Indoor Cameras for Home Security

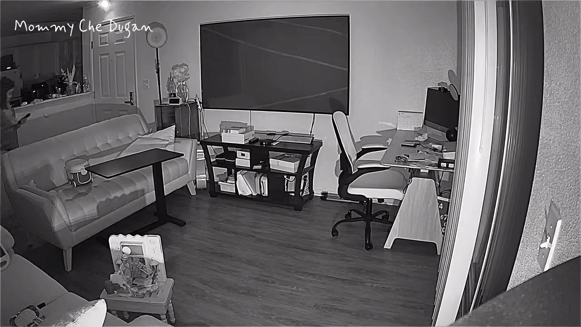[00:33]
And this camera features motion detection. Once motion is detected, the camera will shut the movement and send an instant notification to phone via app,